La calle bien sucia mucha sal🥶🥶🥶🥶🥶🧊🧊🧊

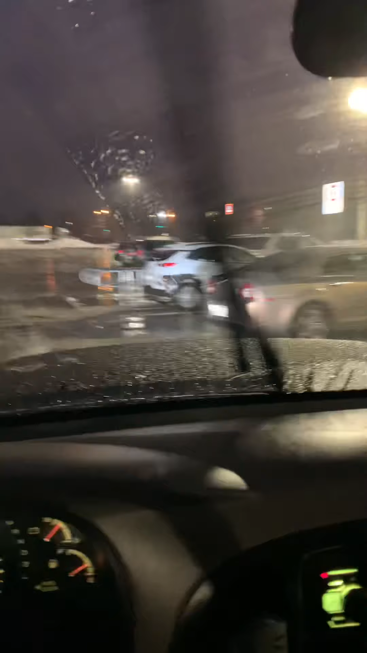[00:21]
Bien que esté frío, pero estos lodazales son los que a mí no me gustan. Pero no, pues si así este clima, ¿qué vamos a hacer? Clima raro, raro, raro.
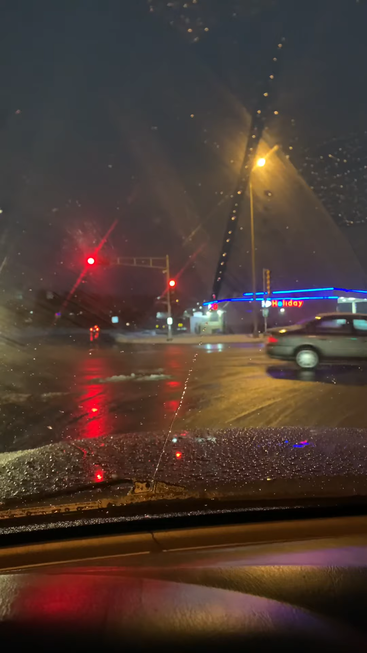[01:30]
Que esté frío. Hay días que no cae demasiado este. Pasan unos días que no cae hielo. No cae nieve. Y entonces cuando está así, sí mantiene la nieve, pero está este así a un lado, afuera. Y este. Pero ya cuando este. Está bien sucia la calle,
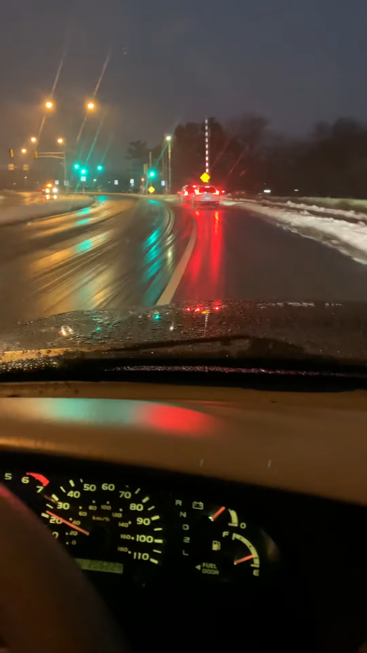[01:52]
así los carros andan todos lodosos, los zapatos todos mojados, uno, pero después esto de la sal, a mí no me gusta, no, está
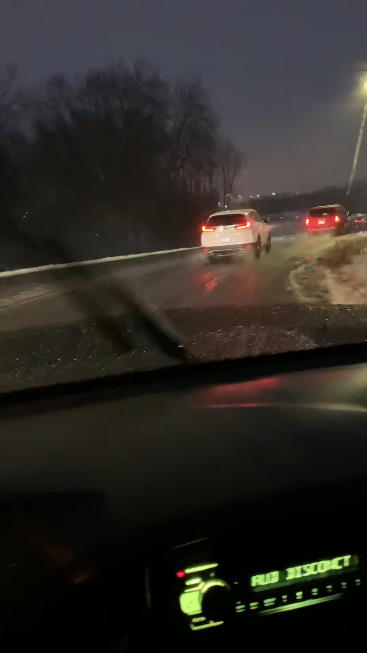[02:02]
medio raro, pero así es. Bueno, pues ahorita rumbo a casa y está cayendo mucho este, me entiendo, si quieres. Entonces, si esto se pone muy, fíjate, andar con mucho cuidado, porque este, hay gente que se sale del carril,
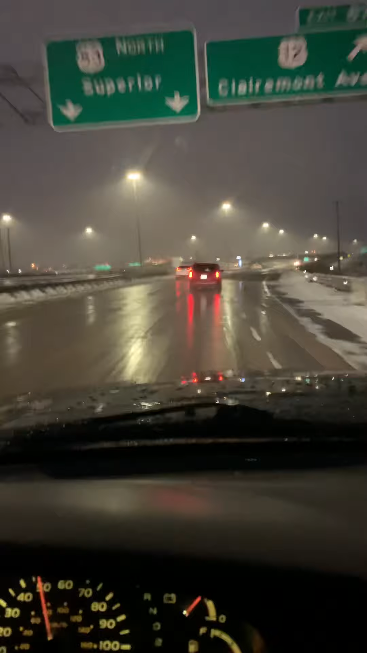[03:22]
Y así este, no andar corriendo muy fuerte, porque cuando está demasiado liso el carro no se detiene. Esto está este, ha estado cayendo este bastante este hielo, pero así ahorita no se está cayendo, mezclado entre hielo y agua.